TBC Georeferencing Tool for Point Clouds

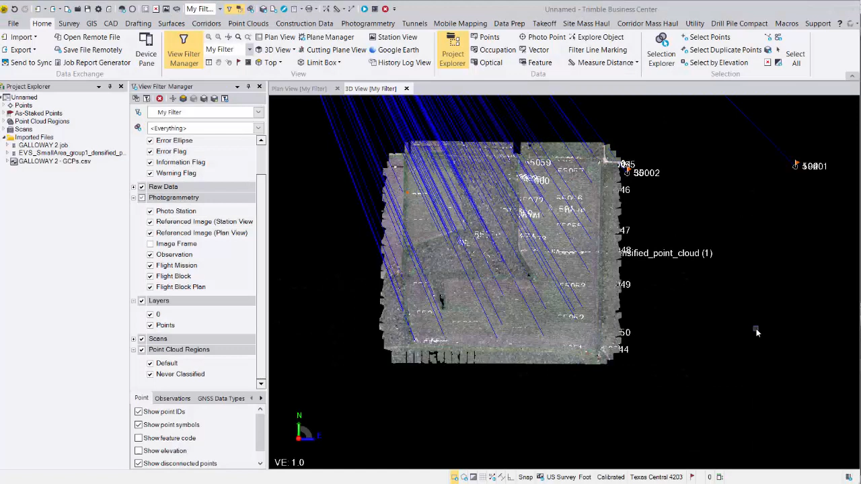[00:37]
I've imported some RTK data with these vectors here as well as some control points. I've also imported a point cloud that was derived from drone imagery in Pix4D. The tools we'll be going over today aren't necessarily only applied to drone based point clouds but they can be used to adjust terrestrial point clouds and mobile point clouds as well. Any point cloud that you'd like to adjust in a rigid fashion this tool applies to.
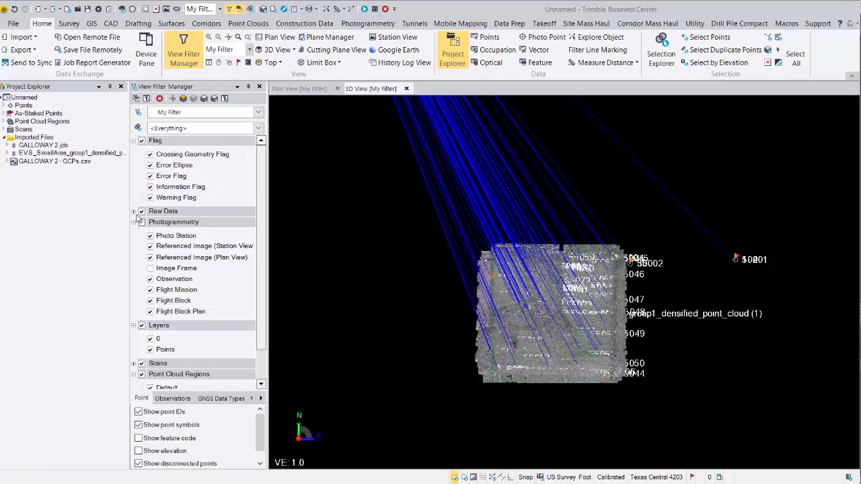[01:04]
I'm going to turn off our RTK vectors here and just leave the points on so it's a little bit easier to see.
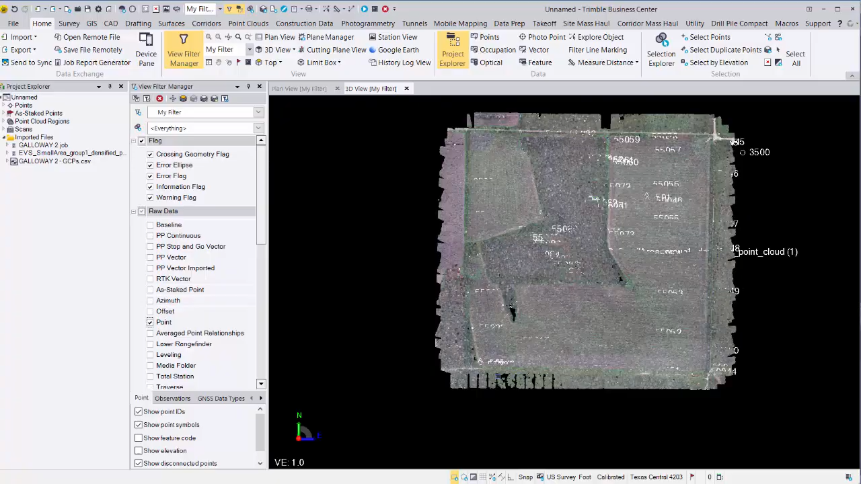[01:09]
If I zoom into one of our control points we can see that horizontally we're a bit off from our target. So this tool is going to help us adjust our point cloud to better match our control.
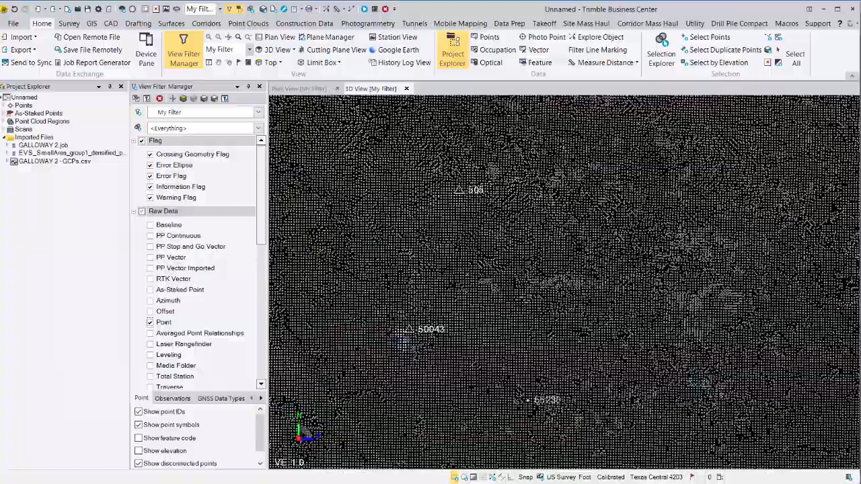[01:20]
Inside the point clouds tab in our upper ribbon we're going to launch the geo reference scans tool. The geo reference scans tool is a two-part process.
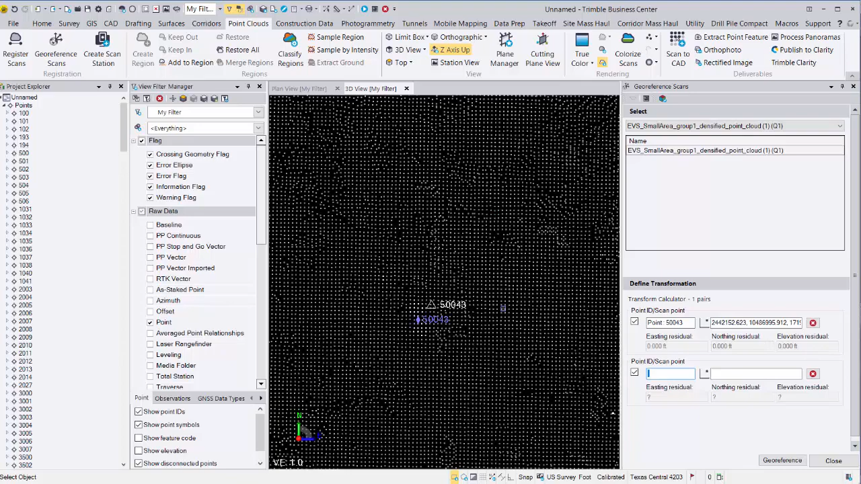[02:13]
That's because we need to populate a few more for this to actually calculate. I'm going to find another couple control points.